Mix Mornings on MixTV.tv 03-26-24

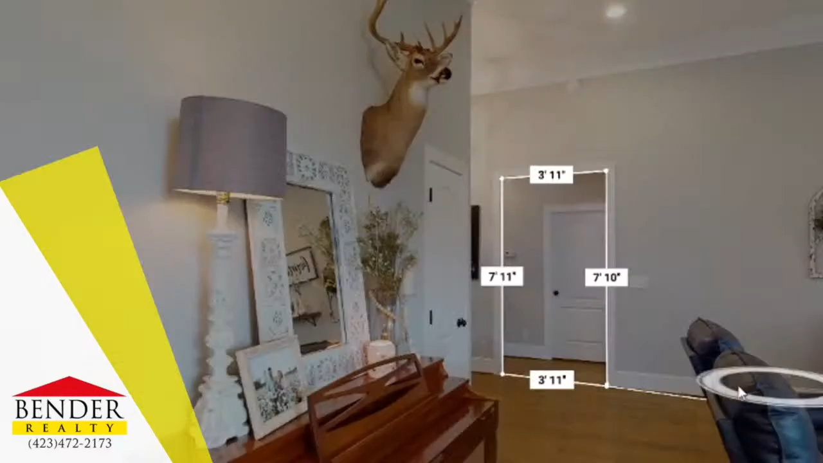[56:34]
We can actually do a virtual tour with our phones and send it to our clients. Walk through a property without having to actually be there and see all the intricacies of the property and the things that they may or may not want.